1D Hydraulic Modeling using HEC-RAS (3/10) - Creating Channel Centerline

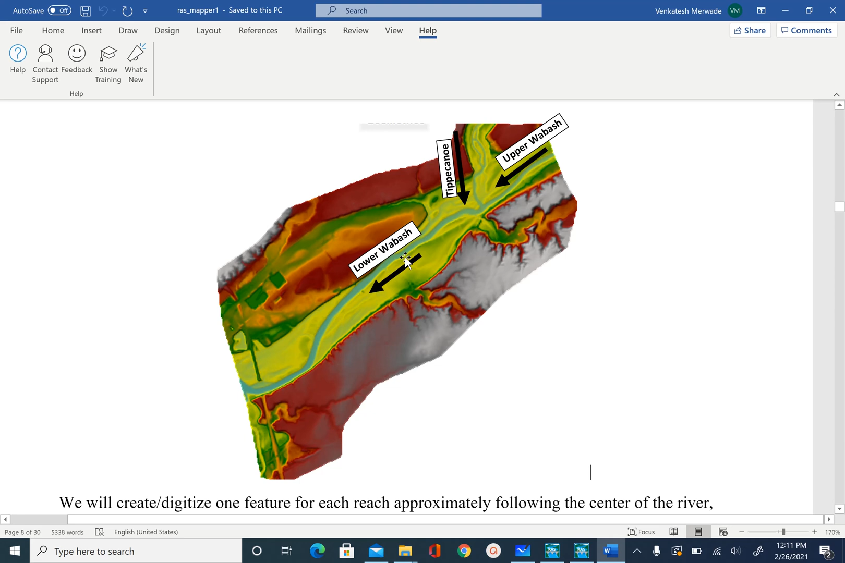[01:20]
So we can think of these as three river reaches and we are going to name this as upper Wabash, this as lower Wabash and this as Tipikanu. So let's digitize the center line for these three reaches in RAS mapper. So to digitize or create the center line if you want you can zoom in. So you can use the scroll button on your mouse to zoom in and zoom out. To create the river center line you will select river and you will see this blue line added here for legend.
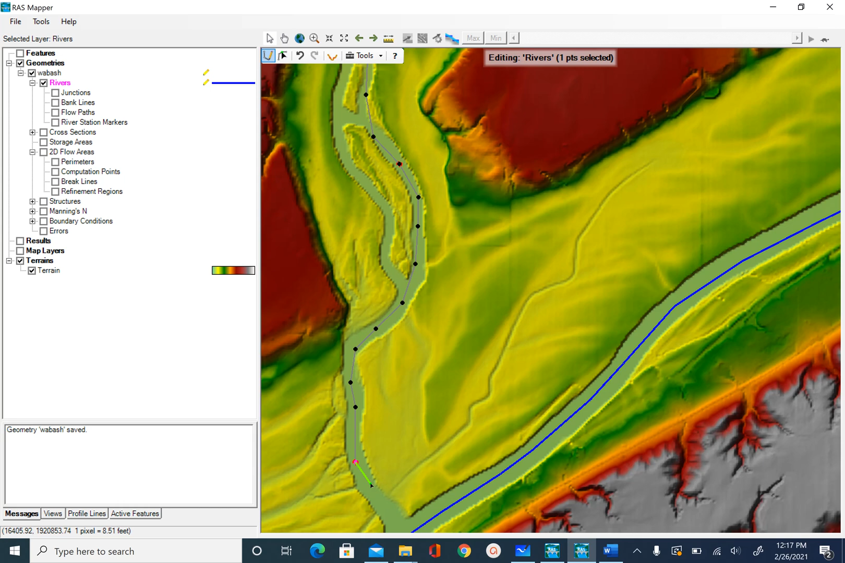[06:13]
Now if you want to pan or go up you can either zoom out or you can push the scroll button and you will see that once you push the scroll button you can now pan it and then zoom in and continue digitizing. So I'm going to zoom in more and as you zoom more you will see this red buffer around your points. So I will continue and once you reach here
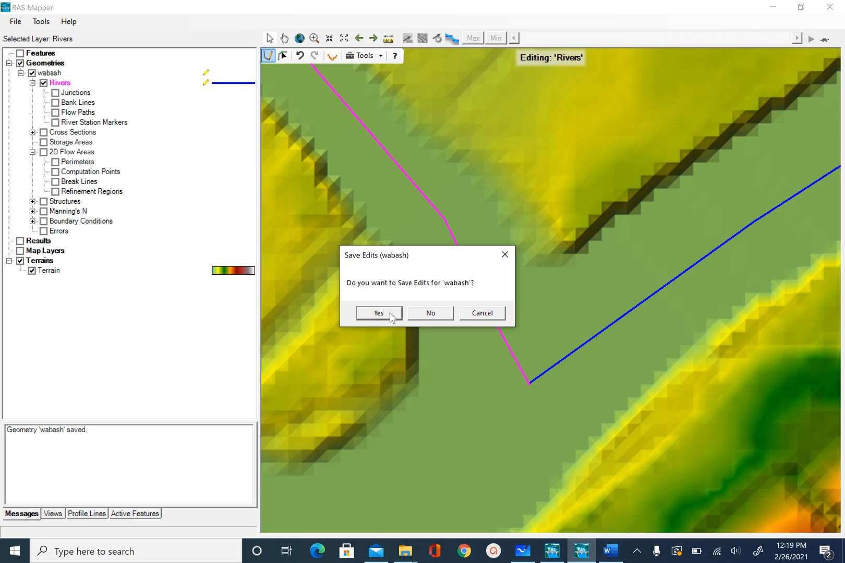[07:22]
Now we have the upper Wabash and the Tippecanoe reach we are going to now digitize the lower reach. So again if you want to zoom out and see how far down you want to go. So we are going to go until this point here.
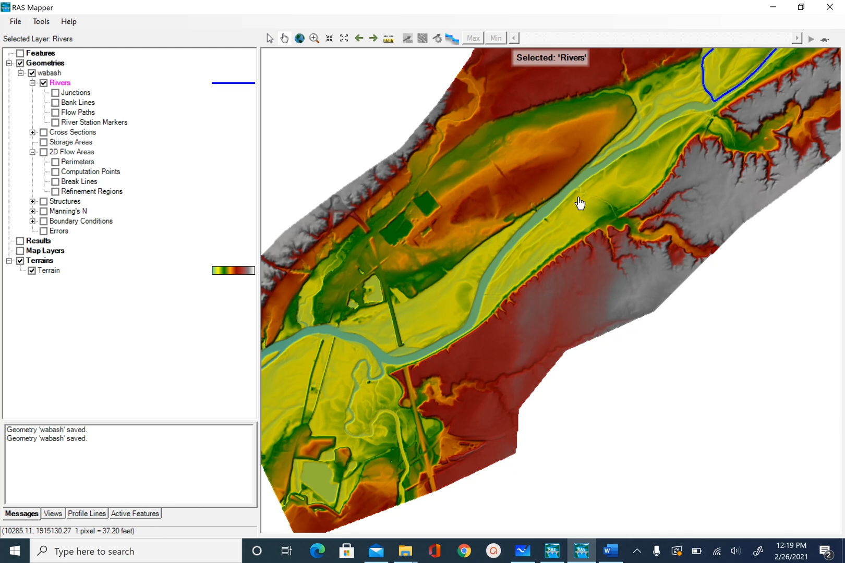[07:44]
Okay so I'm going to now zoom in and at the junction we want to make sure that these three lines intersect so I'm going to zoom in a little more here and then start digitizing. So right click on reverse edit geometry create new feature
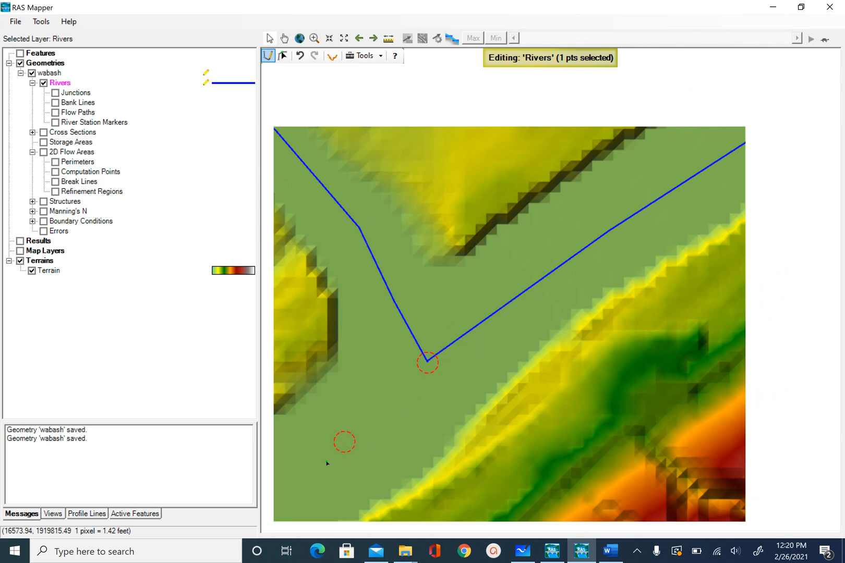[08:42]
start digitizing the line and again if you want to pan you can push down the scroll button and pan like
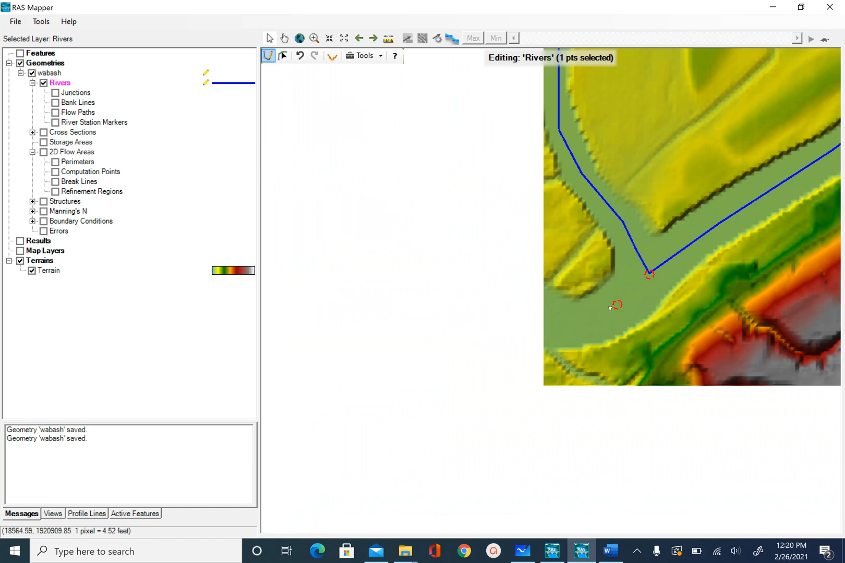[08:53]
this and
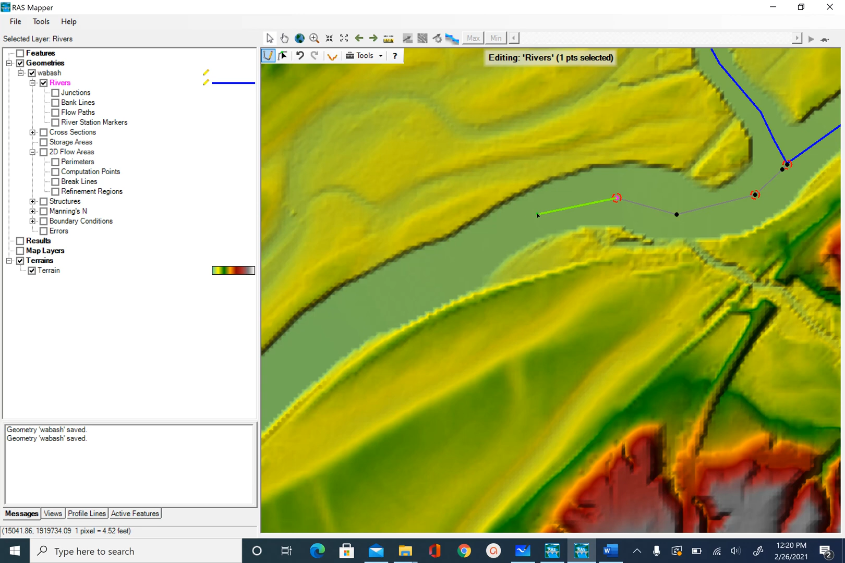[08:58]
scroll and zoom out and pan more
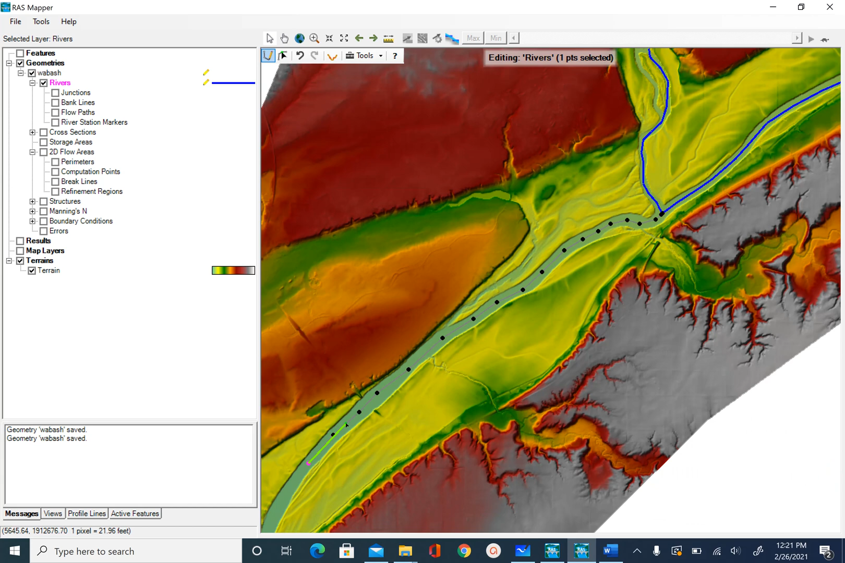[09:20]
and continue digitizing and after you reach here you can double click to stop digitizing then it will ask you to give a river name and reach name so river is going to be Wabash
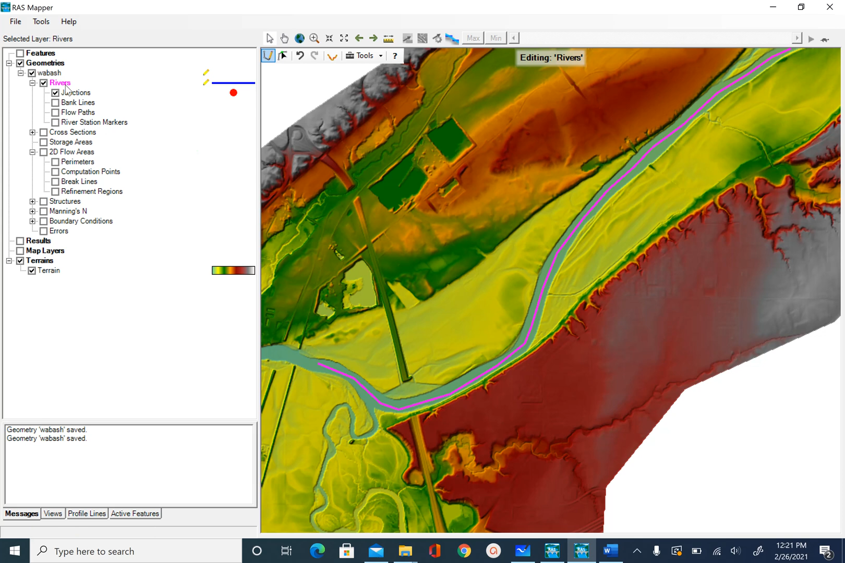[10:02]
and say okay okay and let's go ahead and save our edits stop editing save edits yes and since our three lines meet at the junction you will see that the program has automatically created a junction here so in case if you made a mistake and your three lines don't intersect at the junction the program will not create this junction and in that case you will go and edit the points at this intersection to make sure that they intersect
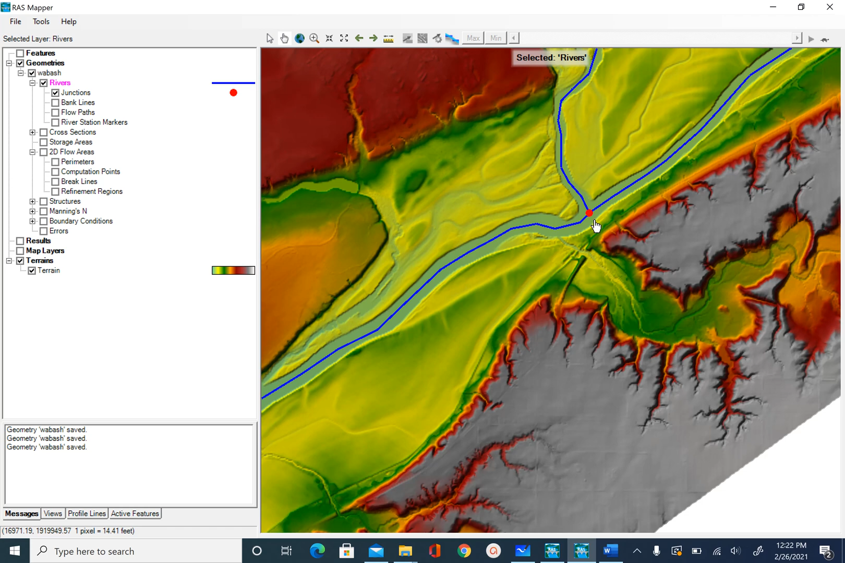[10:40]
with each other and the program will create junction for you so we know now how to digitize the center line this is one of the features that we need for defining the geometry of a river
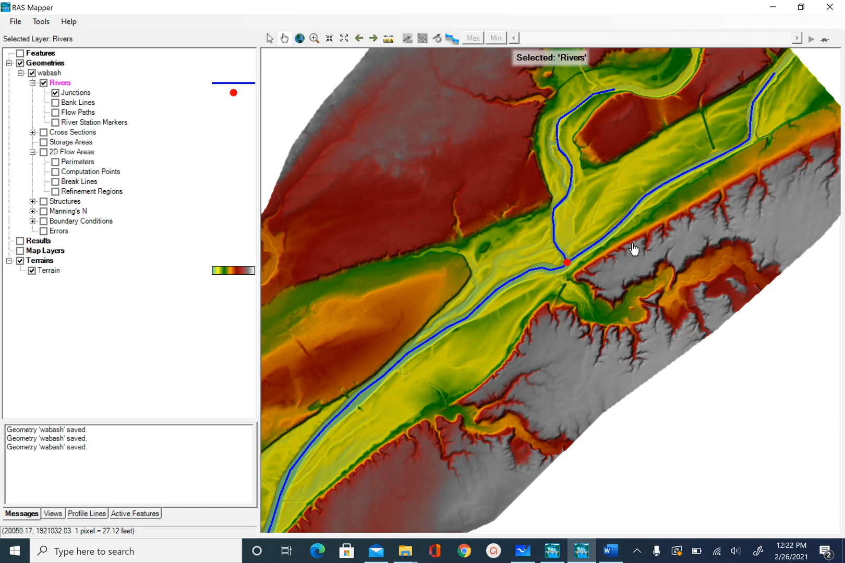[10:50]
system for HACRAS after you digitize the center lines and you see the junction you can open the attribute table and you should see this so you will see that each reach has the river name and reach name and then